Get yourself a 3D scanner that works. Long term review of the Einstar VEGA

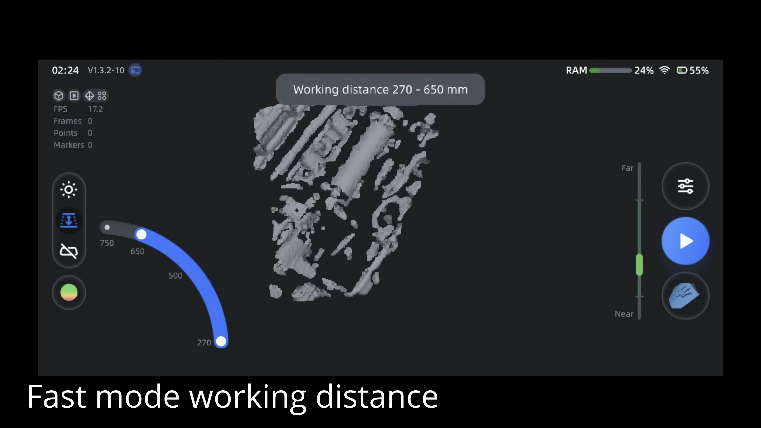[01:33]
One of the biggest improvements for me was the 100 millimeter gap in range between the fast mode and the HD mode was fixed, so now in the fast mode, you can get a little bit closer to the object.
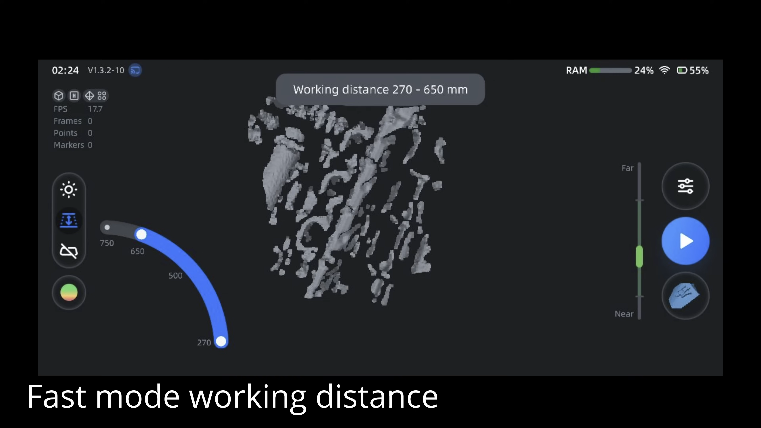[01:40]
You kind of had to be an uncomfortable distance away from the part in order to get it to scan correctly,
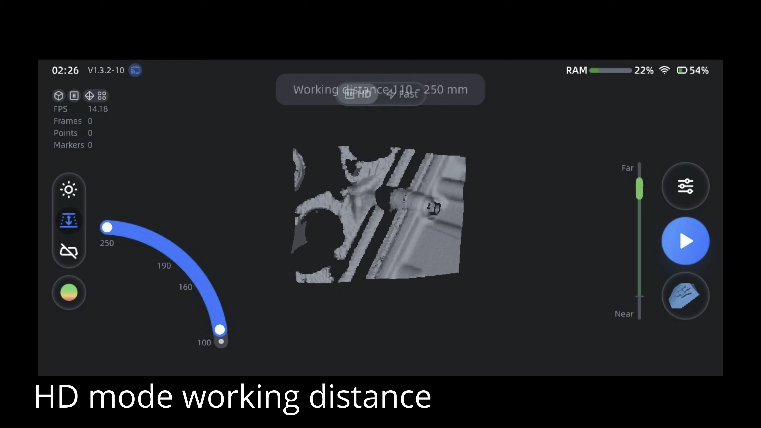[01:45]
but now you can get a little bit closer, and I feel like the details improved a little bit as well. At this point, there's probably plenty of videos out there on how to actually use this thing, but whenever I scan something,
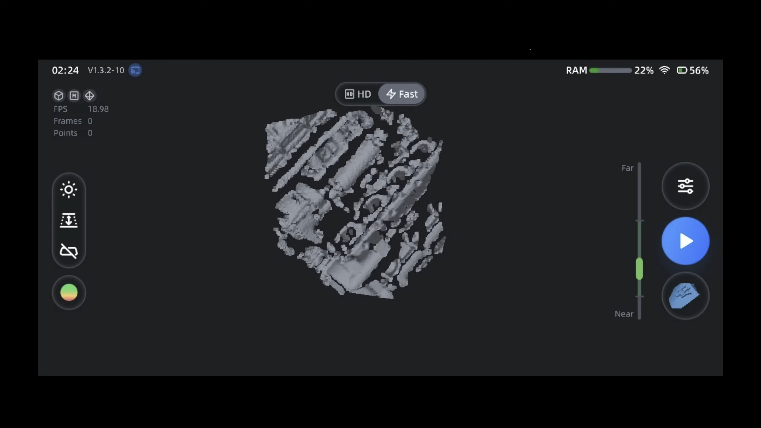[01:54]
I always set it to the highest resolution, collects as much data as I can, and then that way, if I want to dump it down later in the software, I can just mesh it at a lower resolution to make it play a little bit nicer in a Fusion 360.
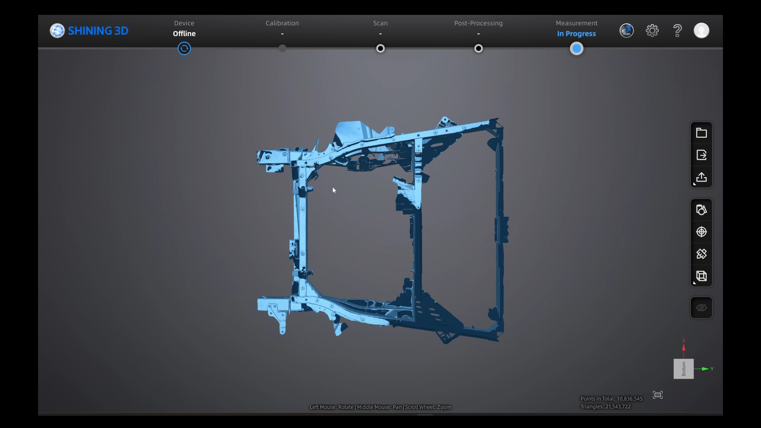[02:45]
One of my biggest gripes with the scanner is when it comes to working with the files on a PC is that it's not compatible with the X-Star software, which the Einstar Classic scanner uses.
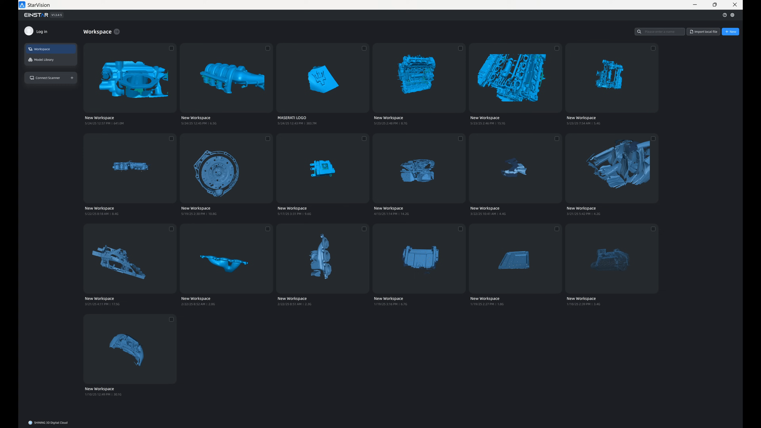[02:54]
It uses its own standalone version called Star Vision, which is kind of like a lightweight version of the interface that you would use on the scanner itself.
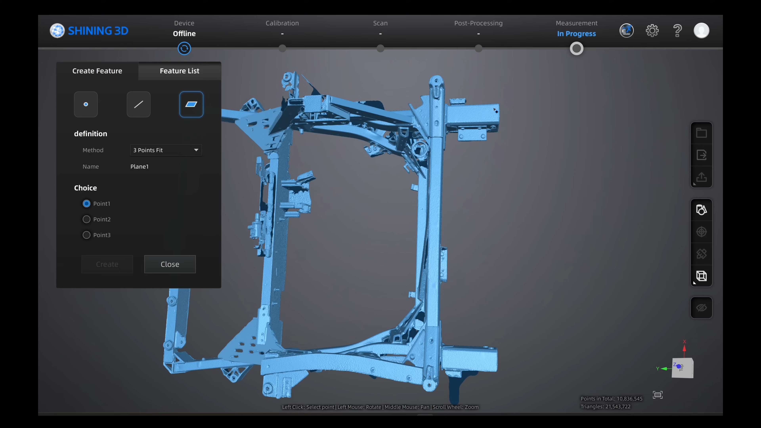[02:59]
This means that my favorite feature in the X-Star software, the 3-2-1 alignment feature to quickly
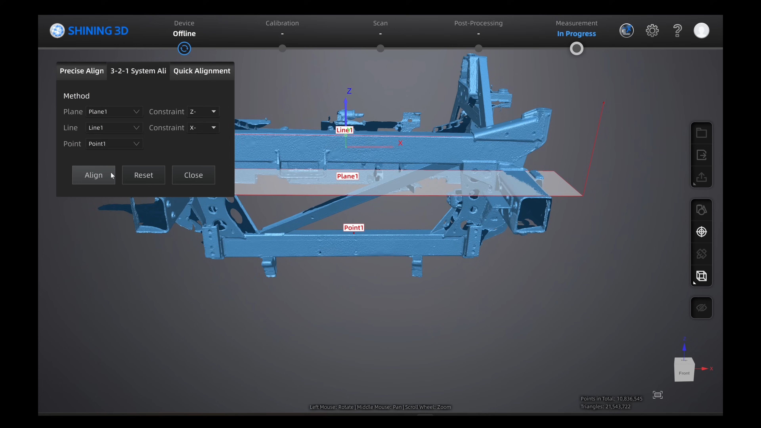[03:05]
align your scans to a coordinate plane is not present on here. When the scanner was first released, there was no means on the scanner or in the Star Vision software to align the scans to a coordinate plane,
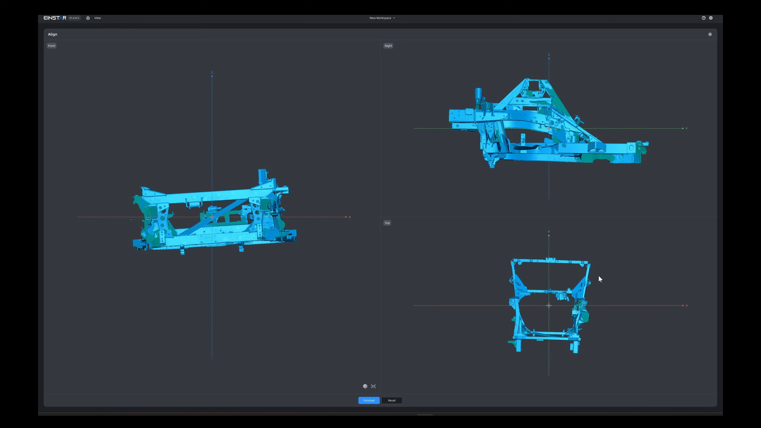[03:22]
but they've since added a feature to do that, but it allows for freeform movement rather than to define a specific plane. So it'll get you in the ballpark, but if you're using it for engineering purposes, then it's not going to be ideal.
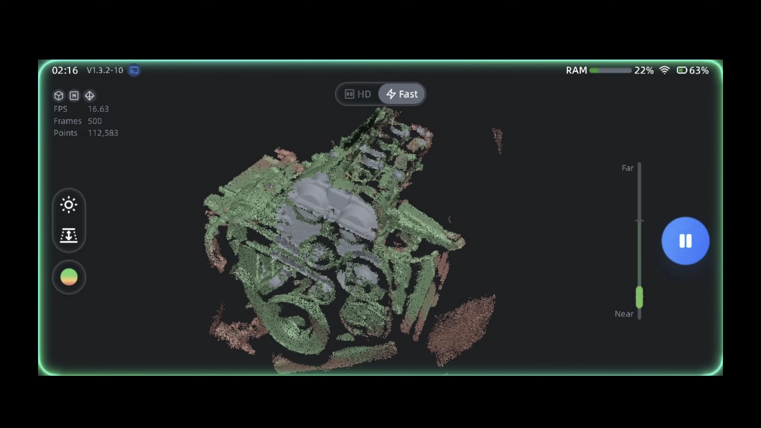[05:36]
If you have anything that has a high number of unique features, it very rarely loses tracking at all. The fact that you can just turn the scanner on, capture the data, not drag your laptop and be tethered to cables is extraordinarily convenient.
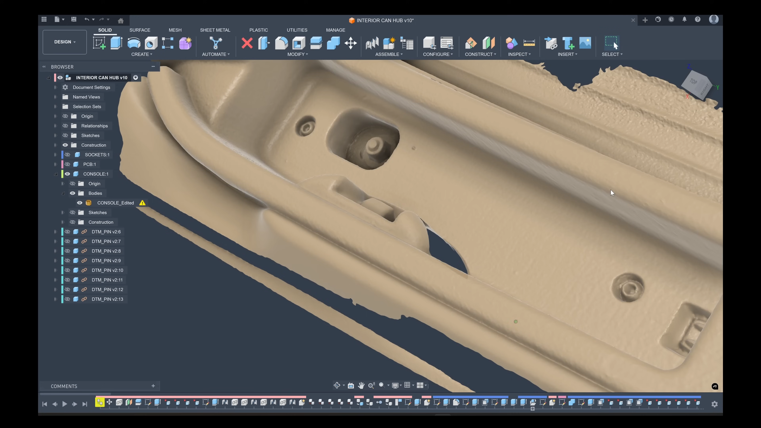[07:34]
You can see the really great detail it pecked up, and I was able to very quickly and easily design an insert for the connection point.
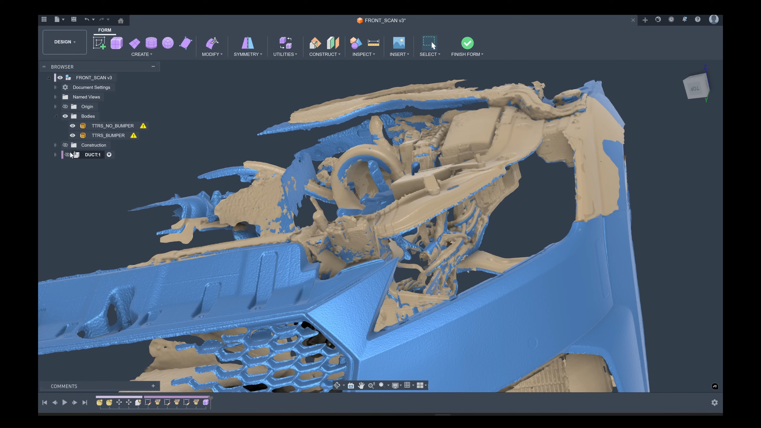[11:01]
Here's the work-in-progress headlight ducts. As you can see, the form stool is still alive,
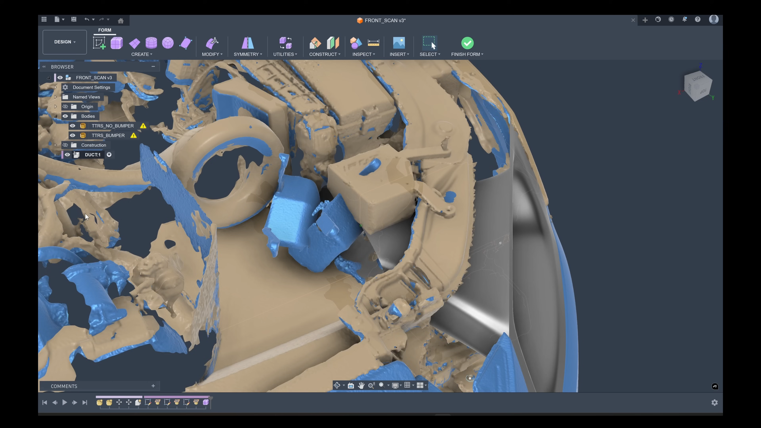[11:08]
so I have Gets thick in it and I still need to make some geometry adjustments and then go through and add the mounting brackets.
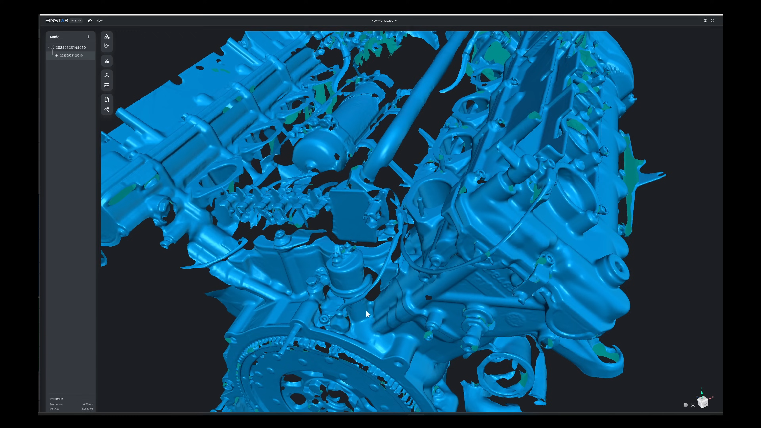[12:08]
The interesting part was after it was meshed, the resulting detail and scan quality was less than the same part that was scanned in the fast mode. This actually kind of makes sense because how it was using the HD mode is well outside of its design intent.
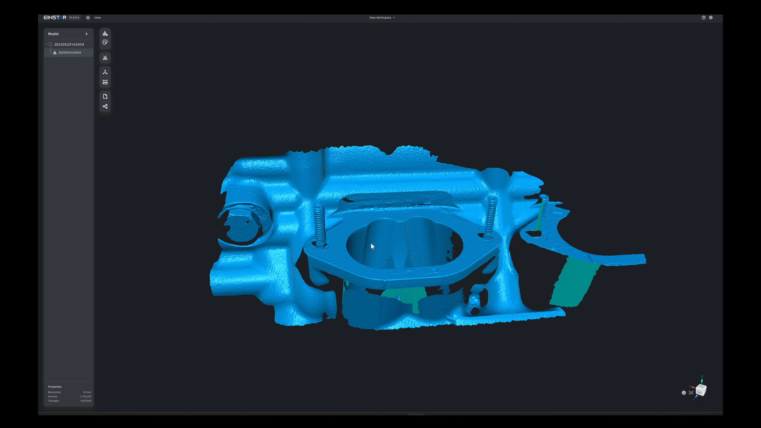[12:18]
On the same motor using HD mode for its intended purpose,
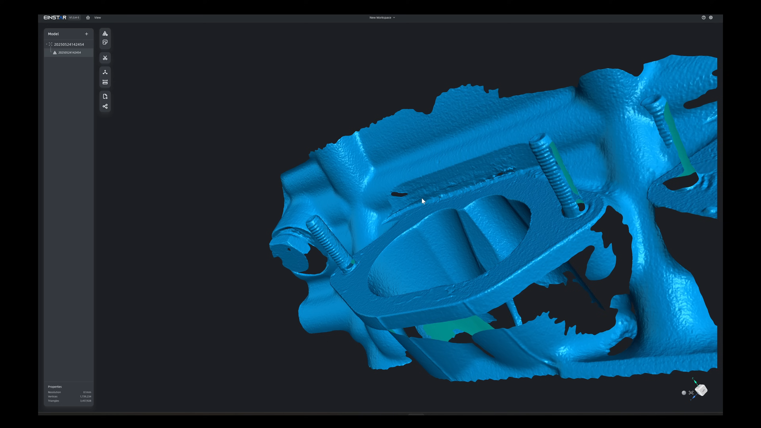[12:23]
I have a much smaller area and you can see that it has incredible detail compared to trying to capture that same data for the whole motor.